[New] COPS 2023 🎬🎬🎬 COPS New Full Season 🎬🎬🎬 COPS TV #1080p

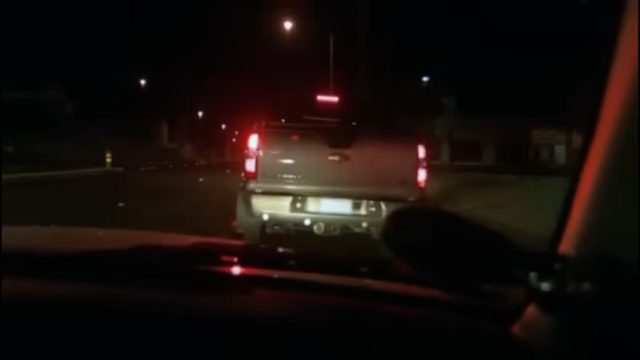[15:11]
This vehicle just backed into one of our patrol vehicles in the other lot.